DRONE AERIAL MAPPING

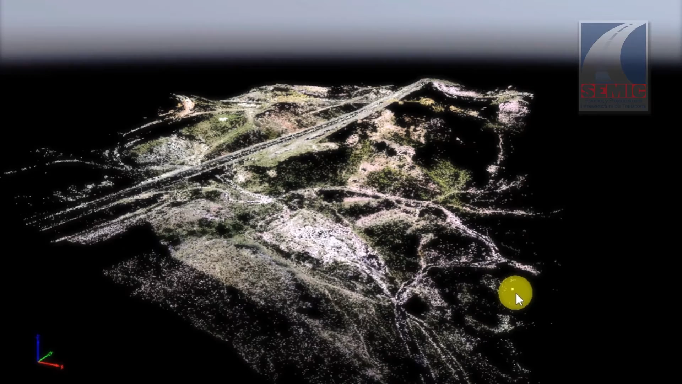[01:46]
Now our terrain picture is fragmented into a point cloud
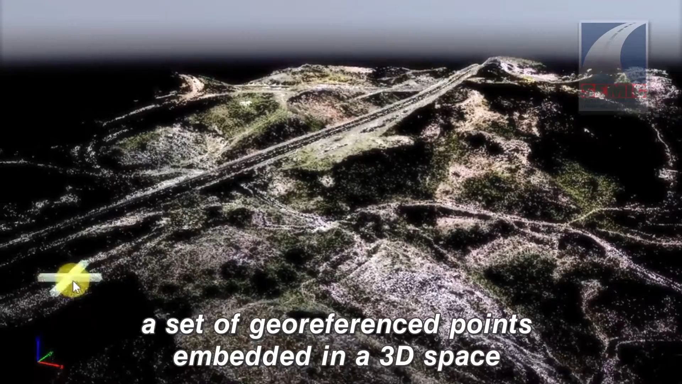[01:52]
a set of geo-referenced points embedded in a 3D space which keep a certain elevation and distance from each other.
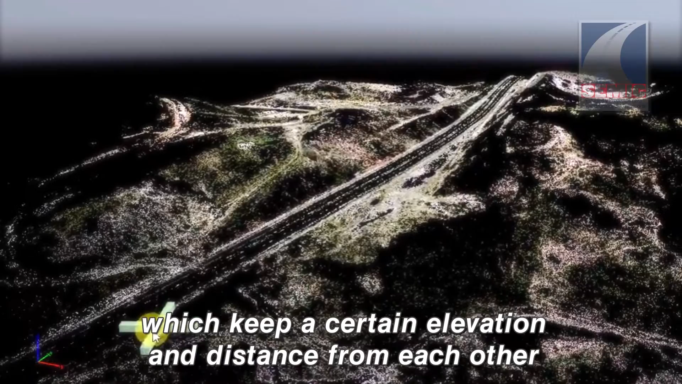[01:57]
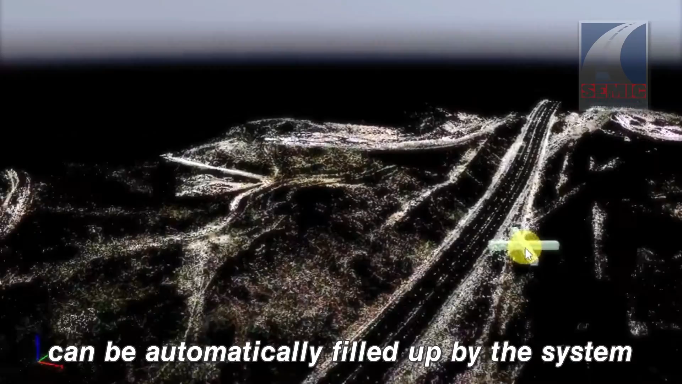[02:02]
The empty dark zones among the points can be automatically filled up by the system by saturating the cloud with more points looking just like this example.